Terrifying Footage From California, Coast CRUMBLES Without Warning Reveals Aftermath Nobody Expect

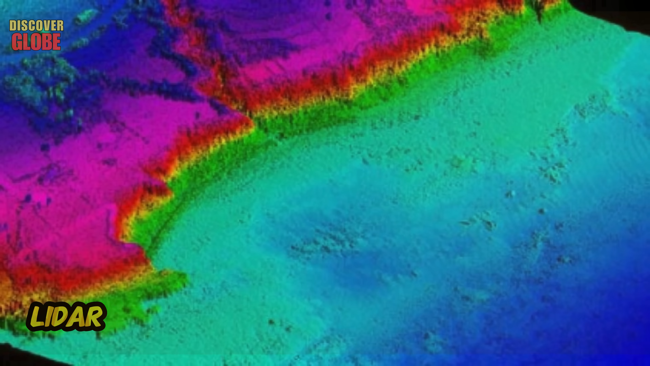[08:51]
LIDAR allows scientists to create precise 3D maps of the coastline and compare them over time.